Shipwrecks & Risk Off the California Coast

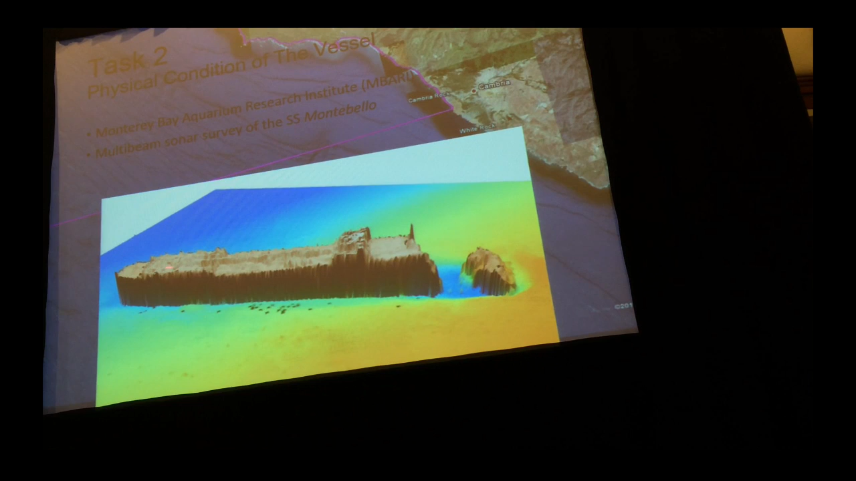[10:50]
So the ships look pretty attractive, except for the, that's the, uh, the bow. Okay, so it actually came down, bow first, and it smashed into the, into the substrate and kind of broke the bow off.
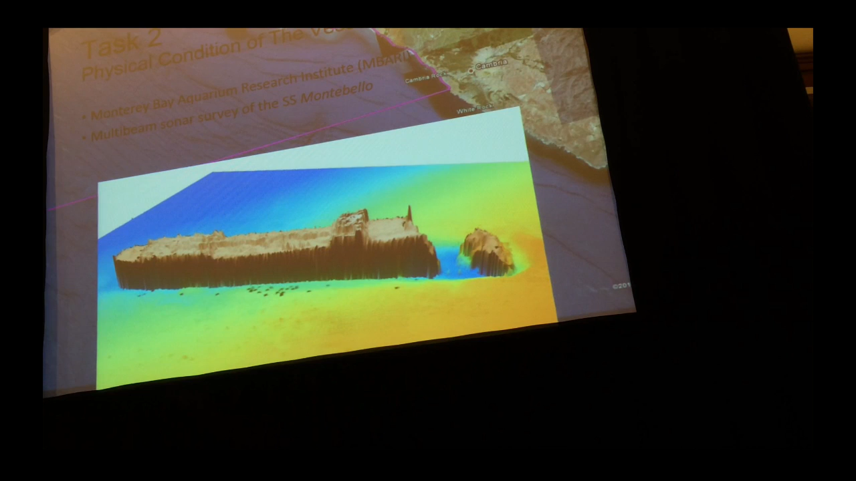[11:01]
Uh, there's another view with some elevation contours that they put in.
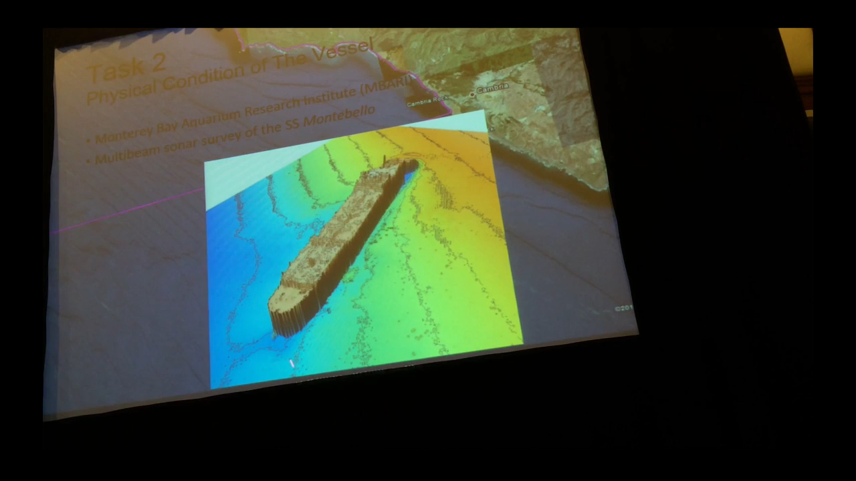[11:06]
And they did transects across the ship.
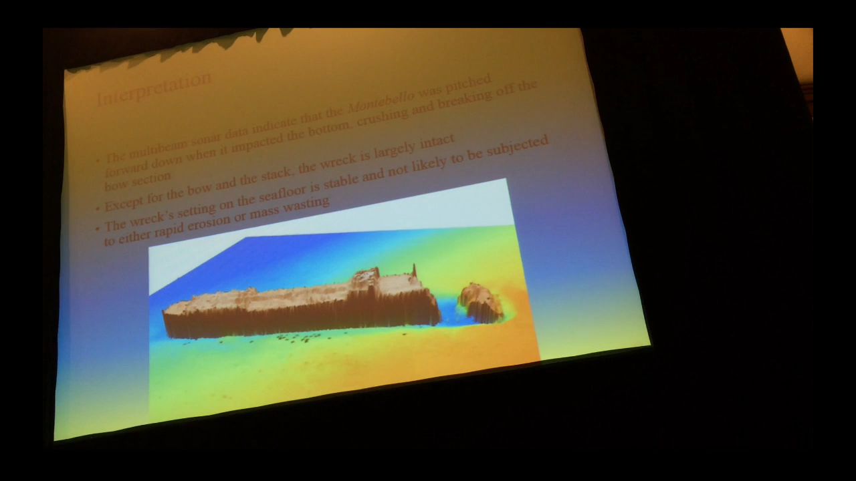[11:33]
So they indicated, right, the Montebello is pitched forward, down, then pecked it on the bottom, crushing and breaking off the bow section.
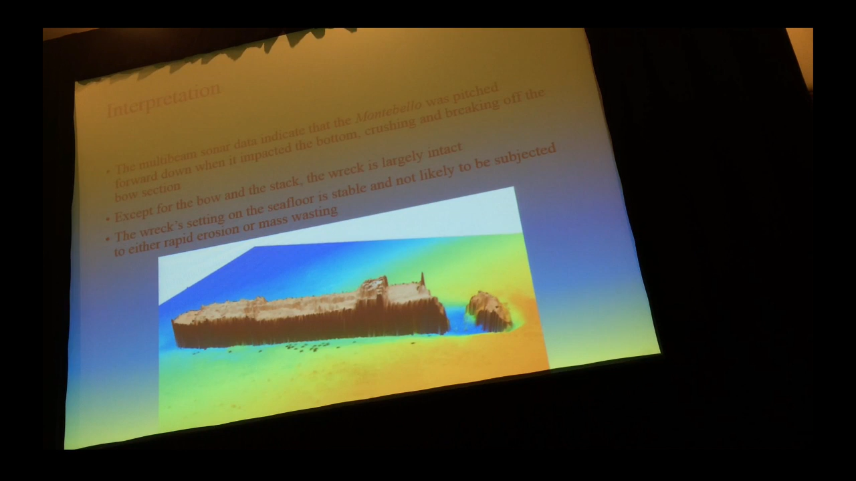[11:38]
Uh, except for the bow in the stack, it's intact.
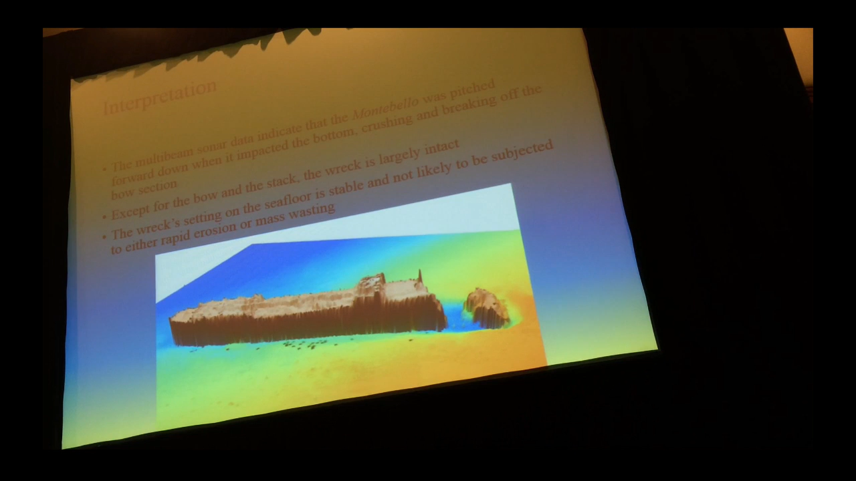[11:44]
And, uh, and here's the important part. Well, that was important, too, but the sea floor, uh, seemed to be very stable. And, uh, and, uh, and was not subjected to any rapid erosion or mass wasting.
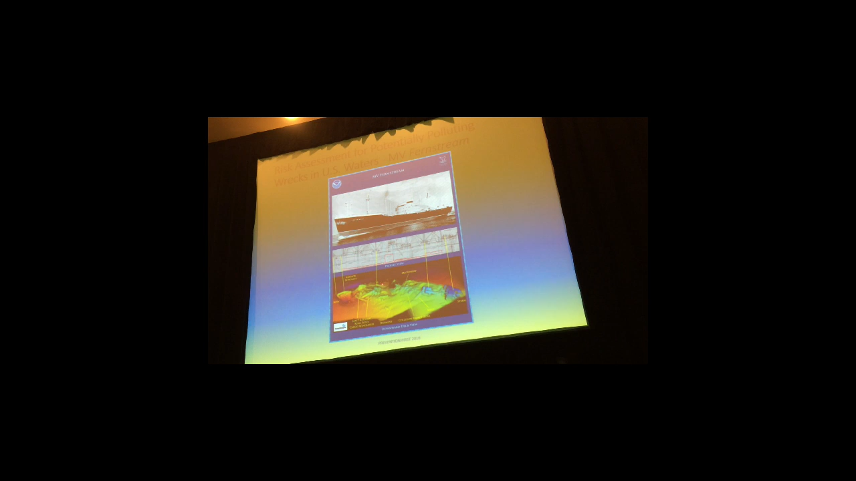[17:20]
but you can see it's, uh, you know, it's not intact. Okay. It's pretty broken up. Uh, uh, again, Bob Schwimmer, uh, made this diagram relating, uh, these parts to these parts. Okay. I don't really know what's going to be done about it. It's just there.
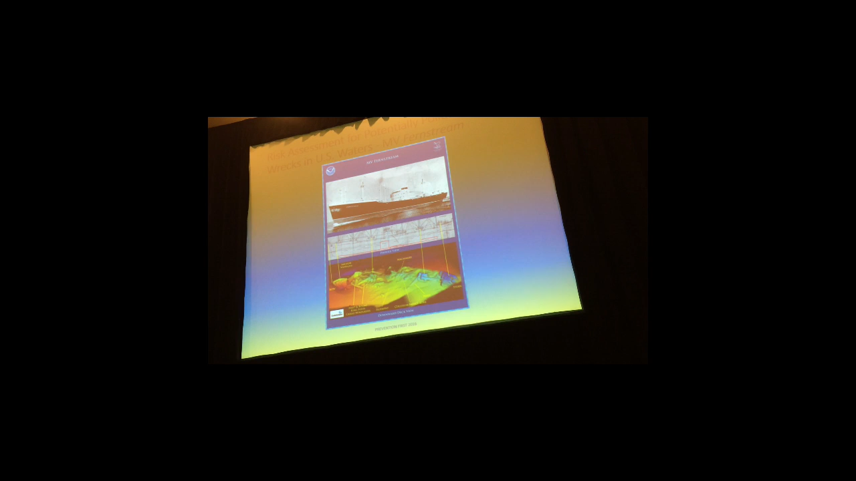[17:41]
And it's right now the number one threat to the environment in, uh, on the West Coast, or in California, according to Noah's database.
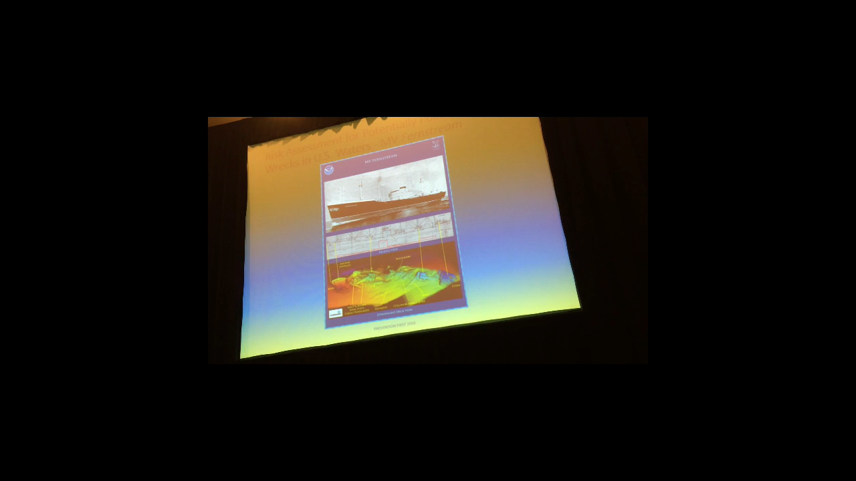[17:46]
Let's see. So they, you know, they did their investigation with those, with the, uh, uh, the sonar survey.